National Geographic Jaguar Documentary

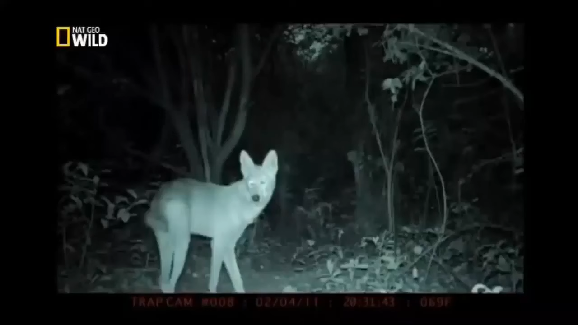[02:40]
monitor the game trails using invisible light the
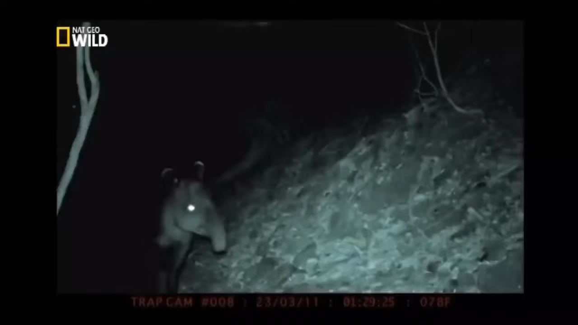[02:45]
infrared camera brings us face to face with predators and prey
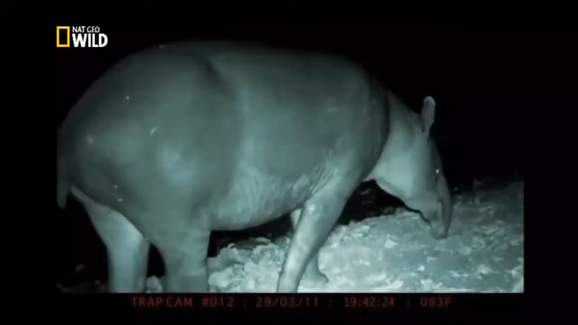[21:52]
we're seeing a lot of potential prey like deer and agoutis the predators can't be far behind
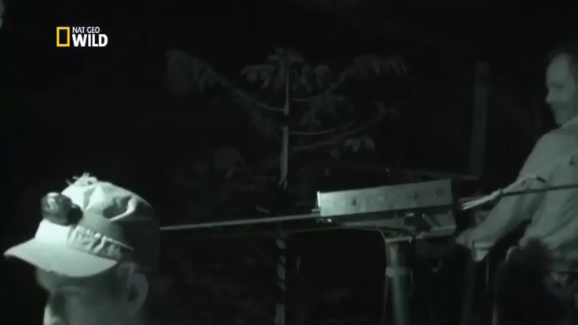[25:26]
unaware of cameras beaming her live image back to the tower
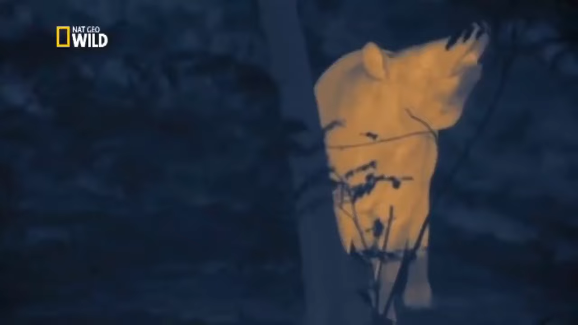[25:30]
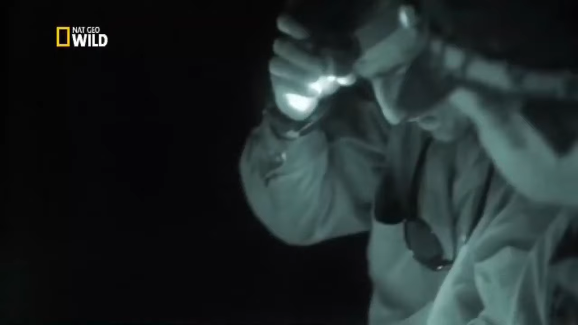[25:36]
it's a fantastic chance for the crew to observe new behavior we've seen a tapir walk
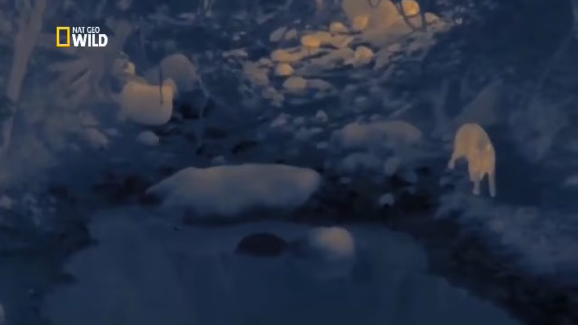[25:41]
down and start bathing which is awesome I wasn't expecting it at all in these dry conditions tapirs need water daily and use regular
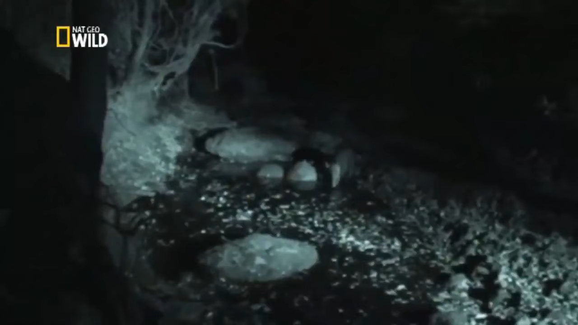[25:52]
bathing spots this is now the only pool for miles soon a second tapir appears a male the two seem cautious
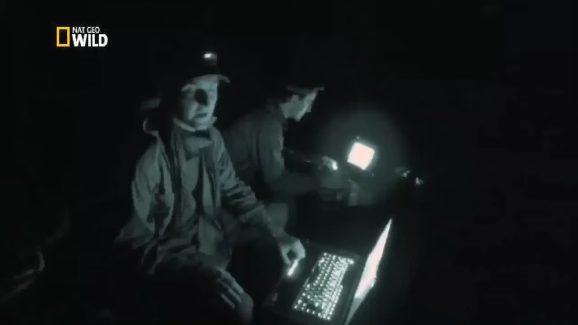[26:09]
it looks like they know each other he may recognize her scent
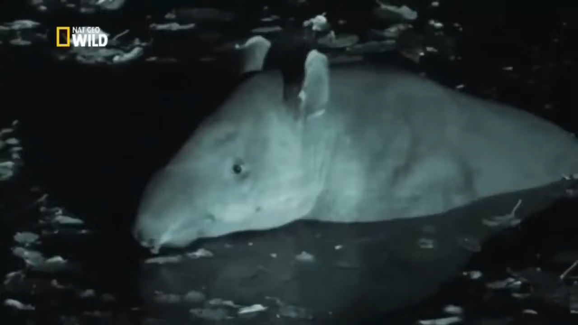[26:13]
because he probably can't see her in this level of darkness
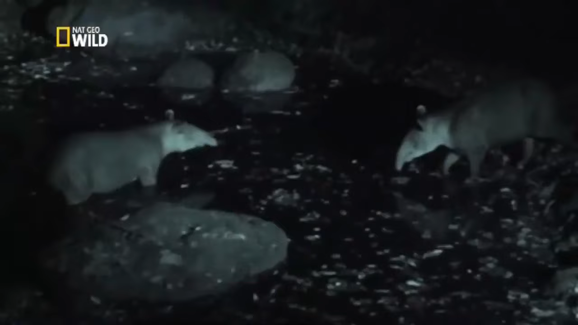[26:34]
their gentleness hides a different nature hunters say that a threatened tapir is very dangerous to humans and cats alike even a big cat might think twice before ambushing this peaceful scene
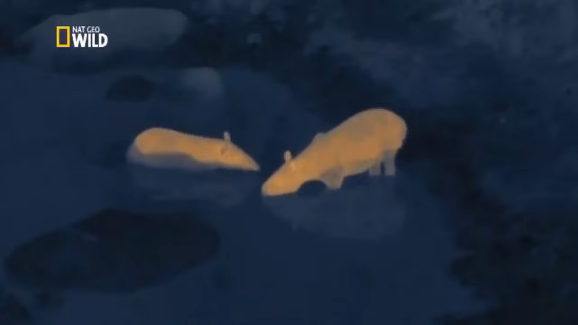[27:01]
first time I've seen something like this it's pretty good nice you see that it's just taking off and landing on the tapir it's some sort of bat
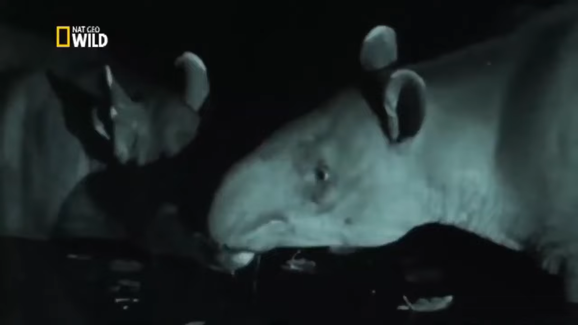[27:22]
that can only be a vampire it's drinking blood
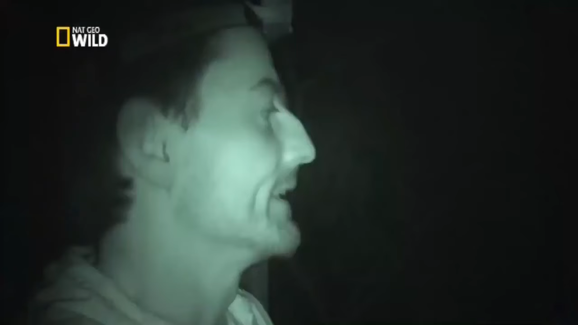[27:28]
the crew now realize they're in vampire country and may be targets themselves
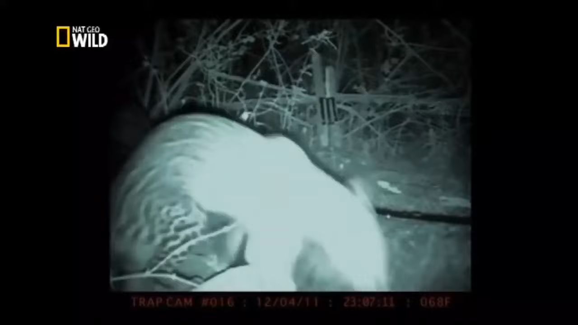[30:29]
like a vampire the starlight camera's light sensitive lens will burn out at sunrise
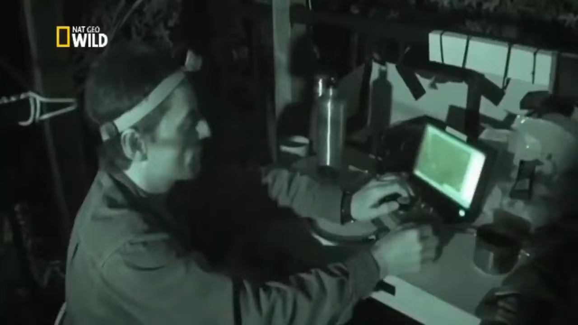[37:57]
something unseen startles the tapir just run at something there he turns around multiple keep coming on the overhead camera Nick picks up a new heat source
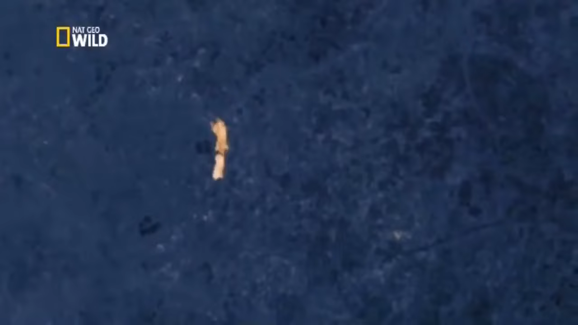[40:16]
If they bolt now, the cat will be on them in seconds.
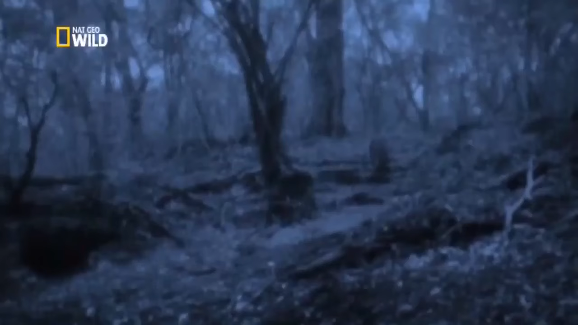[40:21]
I can just see him through the branches.